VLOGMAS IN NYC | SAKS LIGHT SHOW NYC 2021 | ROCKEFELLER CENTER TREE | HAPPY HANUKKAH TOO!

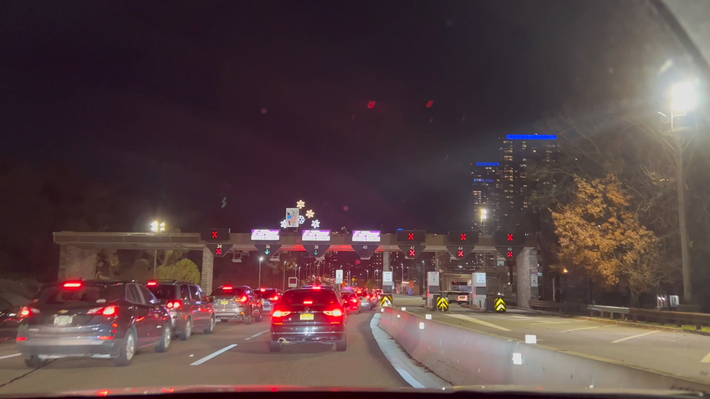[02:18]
It's how it is. The sign there says, pay the toll on time or pay the price.